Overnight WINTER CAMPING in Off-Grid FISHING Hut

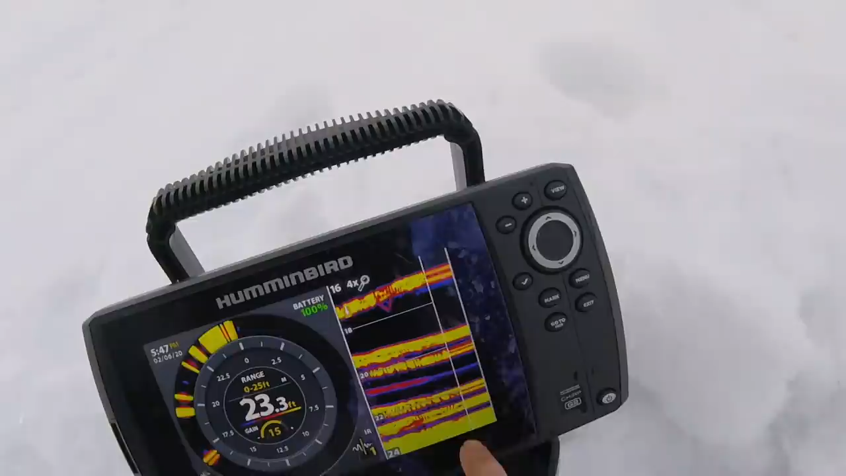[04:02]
On screen: depth 23.3 ft
Like, look at this, guys. Can you guys see the graph here? This is bottom. These are all fish. This is me. There's a fish on me right now.
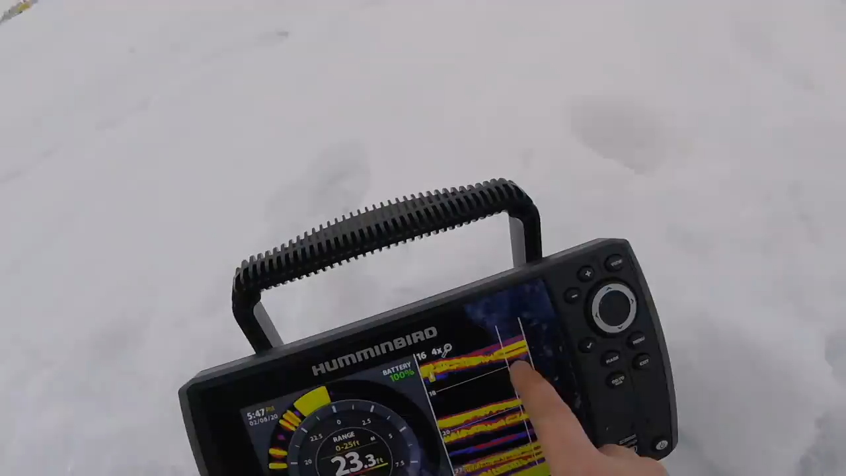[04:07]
See, he's going down and that's, there's another one going to me. Okay. I'm going to move holes again. This one's just full of little guys.